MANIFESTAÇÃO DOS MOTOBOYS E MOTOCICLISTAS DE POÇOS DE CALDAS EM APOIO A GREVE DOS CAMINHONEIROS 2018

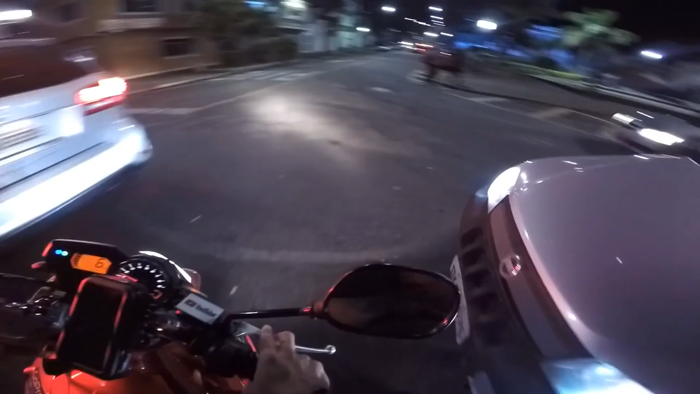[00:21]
Isso é fila para abastecer tiozão, olha aí ó, a correria continua Em busca da gasolina tiozão,
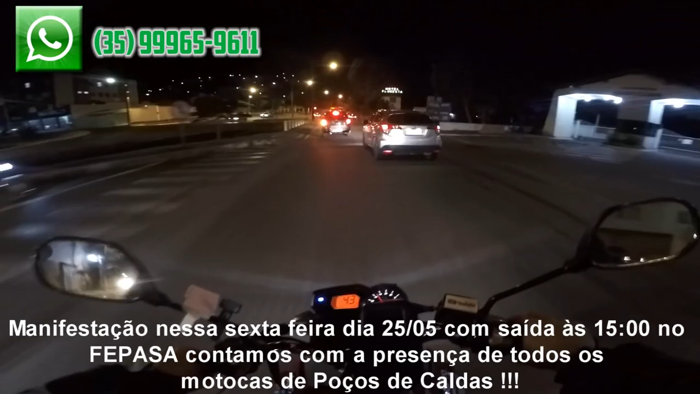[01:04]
Olha a fila tiozão, olha a fila para colocar gasolina, tá acabando tiozão, olha aqui Olha aí a fila, vai vendo, tá de brincadeira tio, isso é fila para colocar gasolina tiozão É o caos instalado em posse de caos em todas as cidades tiozão, contra esse governo corrupto